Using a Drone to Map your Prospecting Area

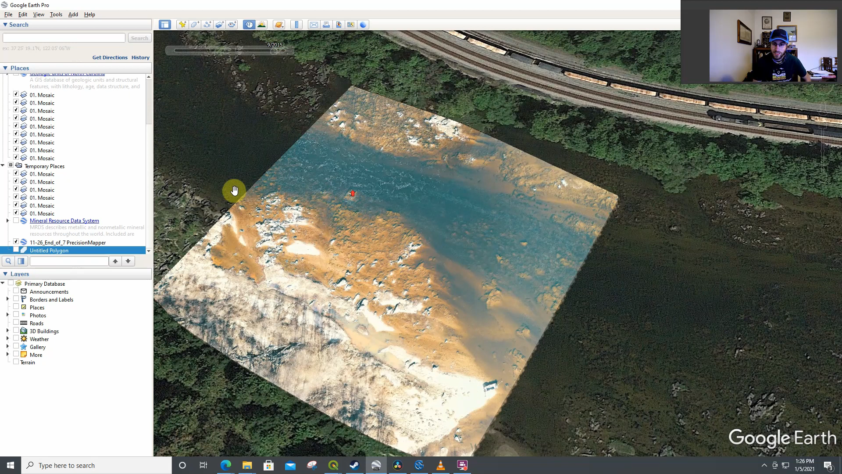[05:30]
And you would be able to see the outskirts of where the water is better, possibly high and low pressure areas within the river itself a lot better, and things like that.
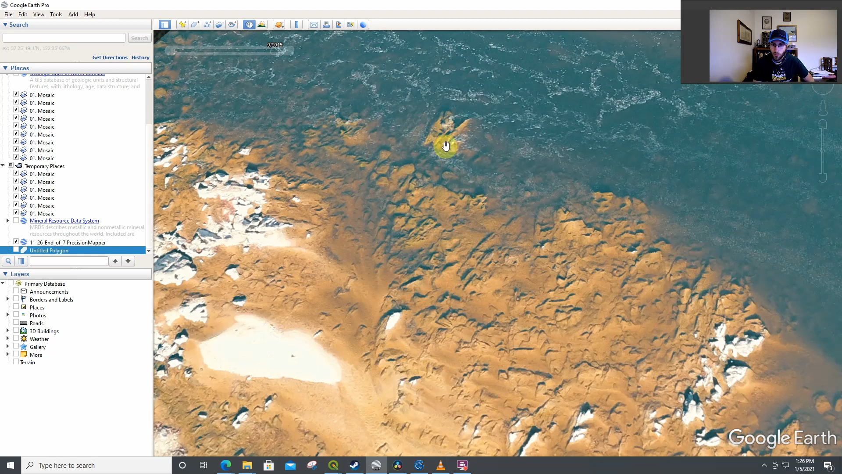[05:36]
But I think this is a tool that people with drones are kind of underutilizing, even if they're using their drones when they're out there prospecting.